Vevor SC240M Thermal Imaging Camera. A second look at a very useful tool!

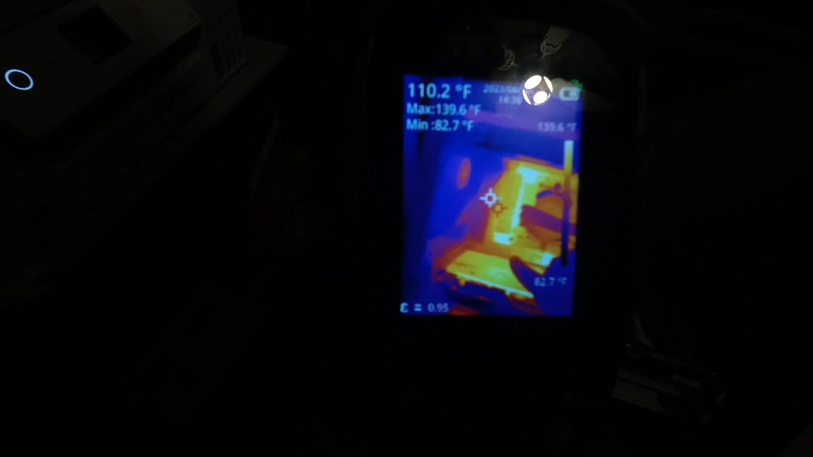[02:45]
On screen: spot 110.2°F, max 139.6°F, min 82.7°F
over here are some some of the um voltage handling chips on it
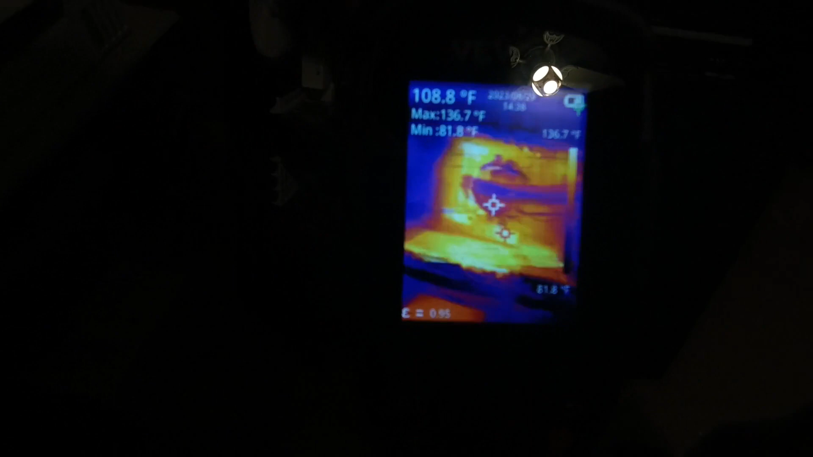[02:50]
On screen: spot 108.8°F, max 136.7°F, min 81.8°F
and down here and you can see it's half covered by the um by the video
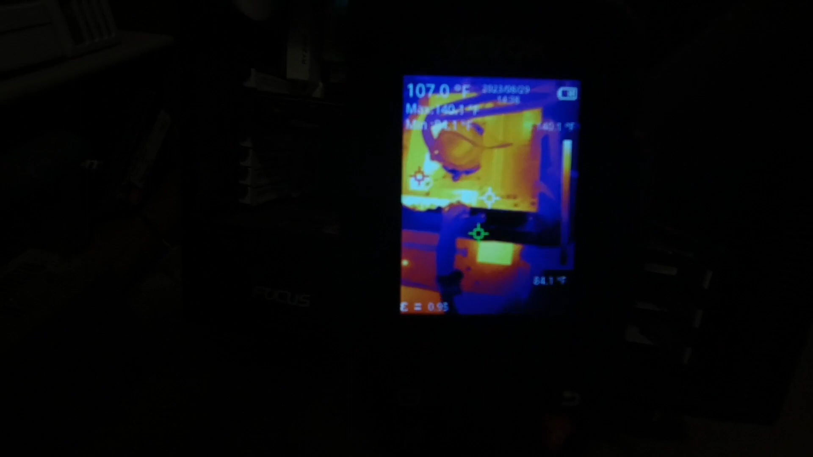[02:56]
On screen: spot 107.0°F, scale top 140.1°F, scale bottom 84.1°F
board right there that's the um amd chipset and then
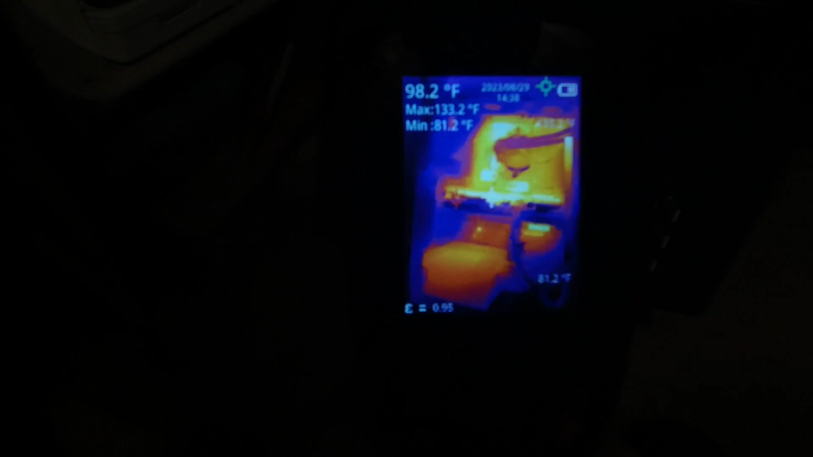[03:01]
On screen: spot 98.2°F, max 133.2°F, min 81.2°F
the power supply is down here at the bottom and you'll see the power supply isn't even very hot power
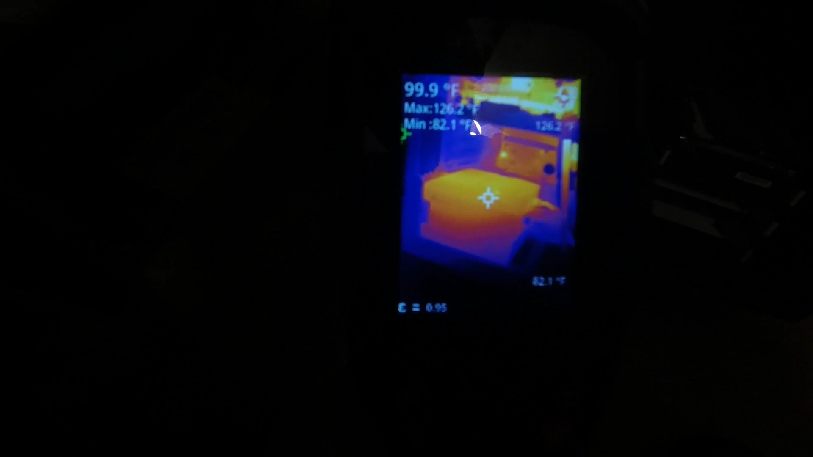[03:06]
On screen: spot 99.9°F, max 126.2°F, min 82.1°F, scale top 126.2°F, scale bottom 82.1°F
supply is only running right about 100 degrees the video board isn't doing much right now because
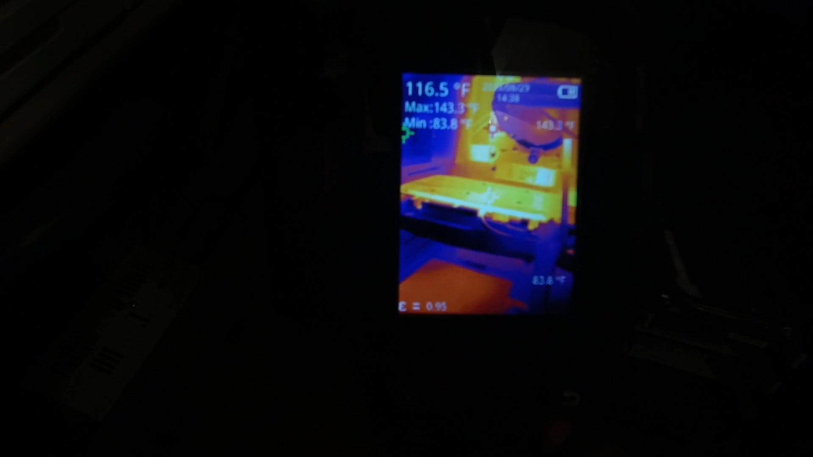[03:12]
On screen: spot 116.5°F, max 143.3°F, min 83.8°F
i'm not playing the game it's running at about 116 and you see the hottest spot on it looks like it's those power control
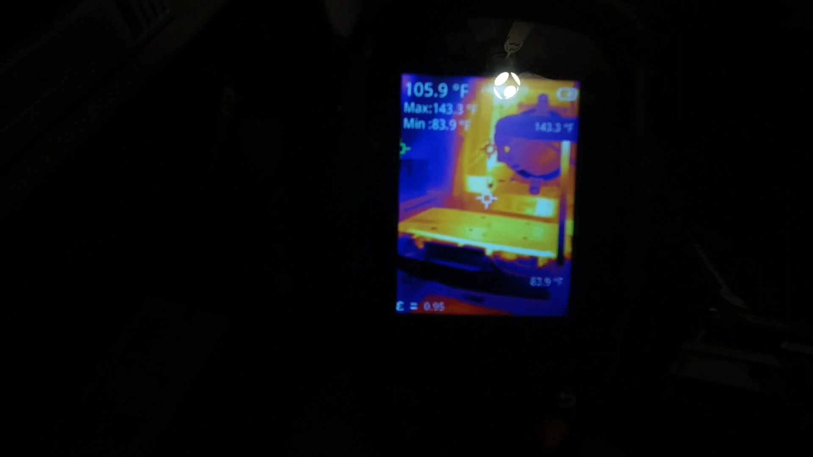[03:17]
On screen: spot 105.9°F, max 143.3°F, min 83.9°F
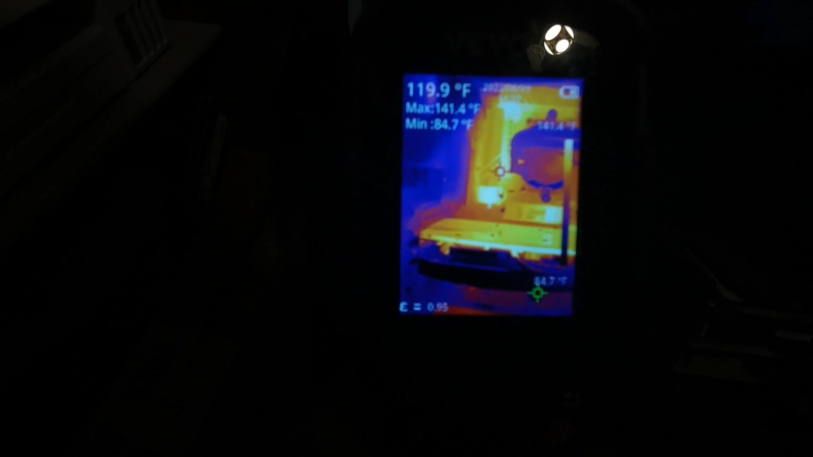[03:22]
On screen: spot 119.9°F, max 141.4°F, min 84.7°F
at about 141 you see see the red hot spot keeps bouncing around that one spot
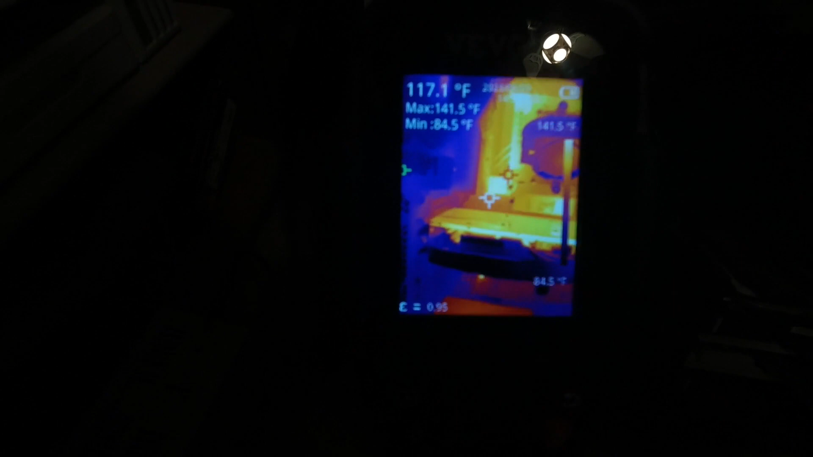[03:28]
On screen: spot 117.1°F, max 141.5°F, min 84.5°F
from top to bottom and then the ram memory is here and it's not hardly even warm at all
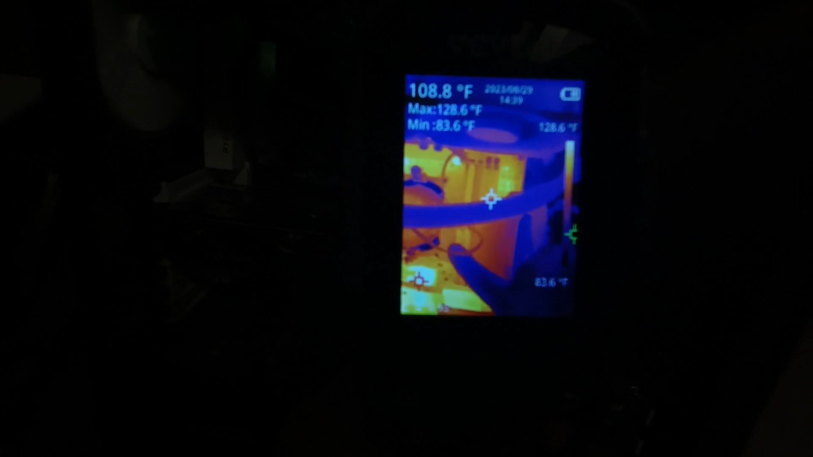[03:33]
On screen: spot 108.8°F, max 128.6°F, min 83.6°F, scale top 128.6°F, scale bottom 83.6°F
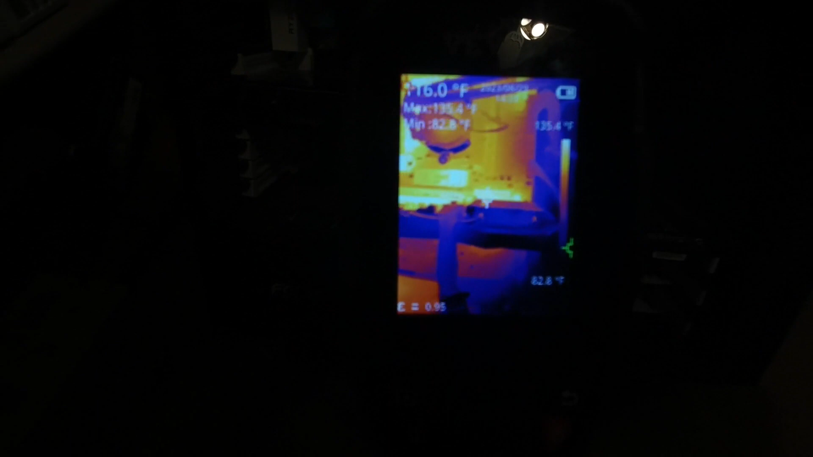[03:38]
On screen: max 135.4°F, min 82.8°F, scale top 135.4°F, scale bottom 82.8°F
so i just find the whole thing of having a um a visual heat map
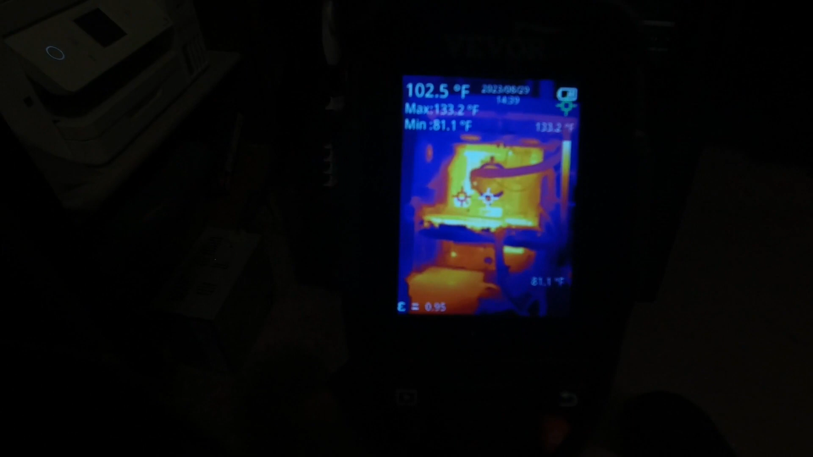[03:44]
On screen: spot 102.5°F, max 133.2°F, min 81.1°F, scale top 133.2°F, scale bottom 81.1°F
like that very valuable to finding out you know where my airflow is going what's getting too hot what should be getting hotter and isn't and you know how to redirect fan flow like i say to really know what's going on with the fans i'd have to put a clear cover
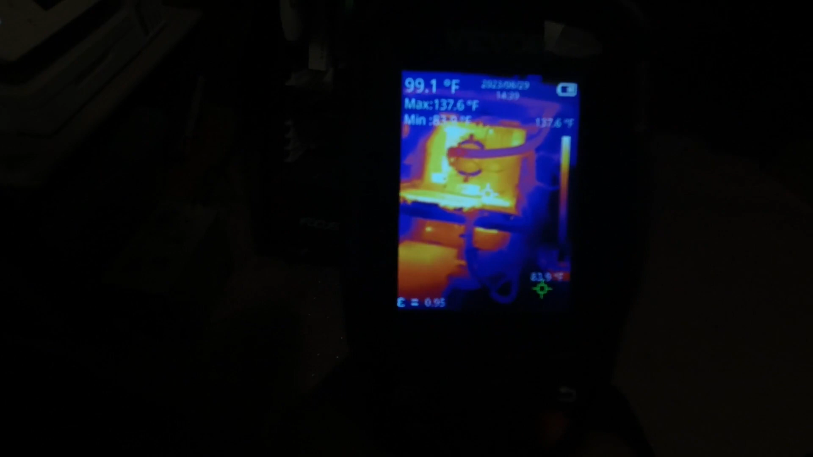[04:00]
On screen: spot 99.1°F, max 137.6°F
over it so because right now with the side off the fans aren't doing what they would do with the cover
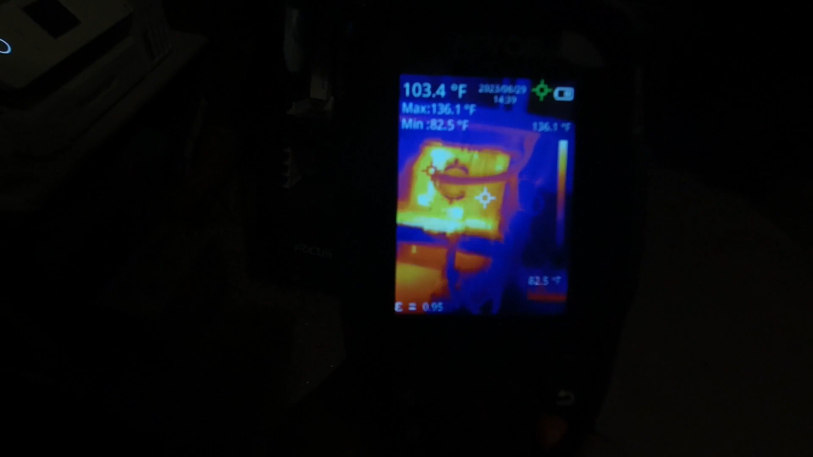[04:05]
On screen: spot 103.4°F, max 136.1°F, min 82.5°F, scale top 136.1°F, scale bottom 82.5°F
on with the possible exception of this upper fan that's in the radiator pulling the
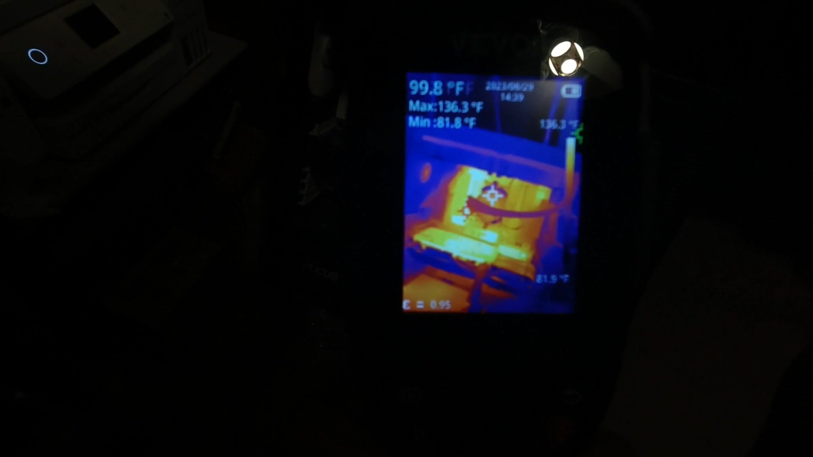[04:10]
On screen: spot 99.8°F, max 136.3°F, min 81.8°F, scale top 136.3°F
cpu out let's take a look at this little um this little microsoft
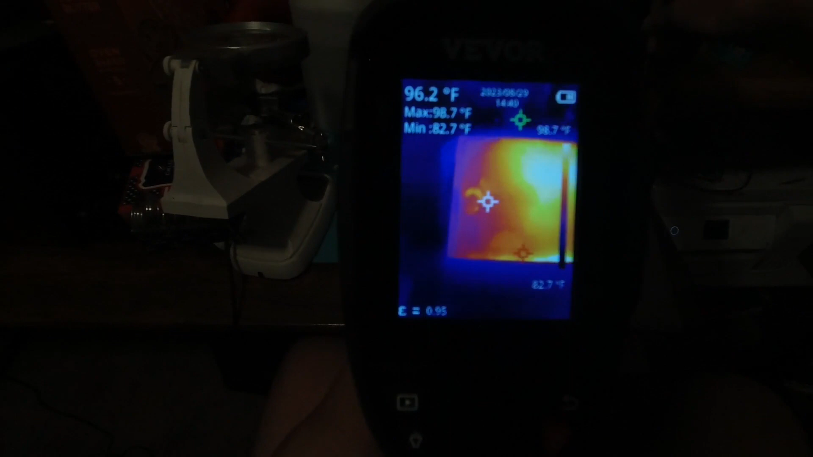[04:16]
On screen: spot 96.2°F, max 98.7°F, min 82.7°F
surface so i'm going to flip it over this has the stand on the back so it kind
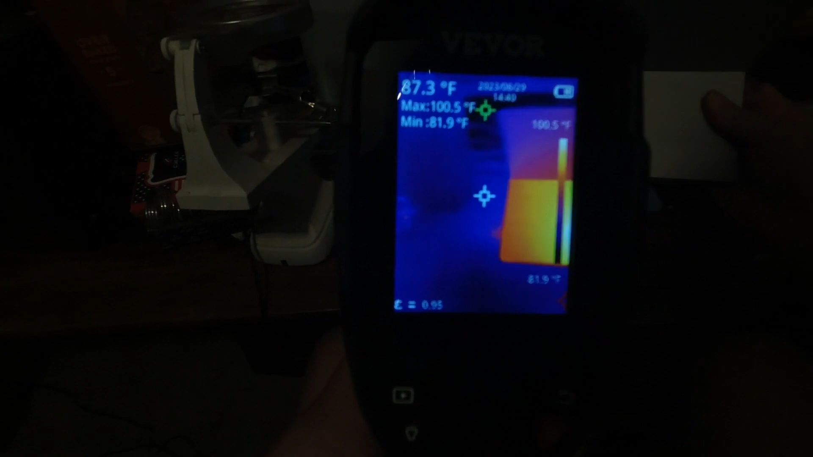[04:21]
On screen: spot 87.3°F, max 100.5°F, min 81.9°F, scale top 100.5°F, scale bottom 81.9°F
of sticks out like a fin but as you can see there is one spot on the back of this that gets pretty hot it's about 100 degrees fahrenheit right now my maximum hot spot is 103 and of course my minimum is showing me off on the table somewhere so that doesn't count but um definitely see what spots
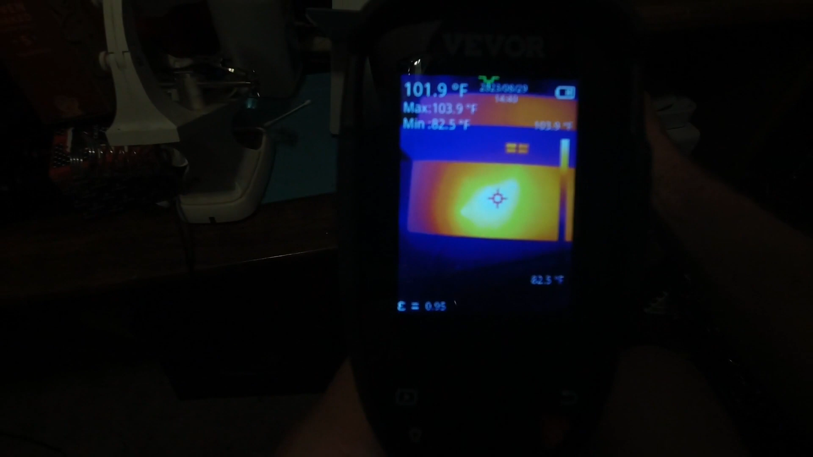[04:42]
On screen: spot 101.9°F, max 103.9°F, scale top 103.9°F
getting hot when you have a visual heat map like this i find that